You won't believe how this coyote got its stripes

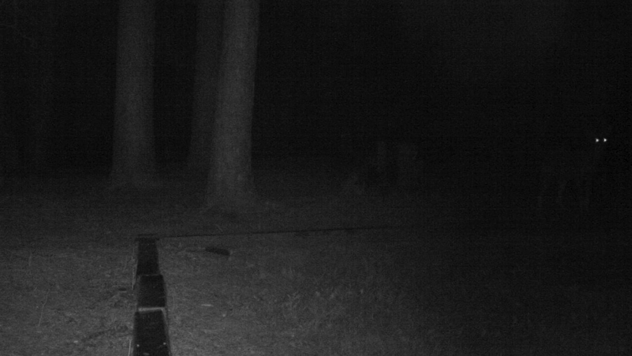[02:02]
So they seem to be running in a pair of animals here. All right, well, let's check out the third picture you got. That looks like a German Shepherd.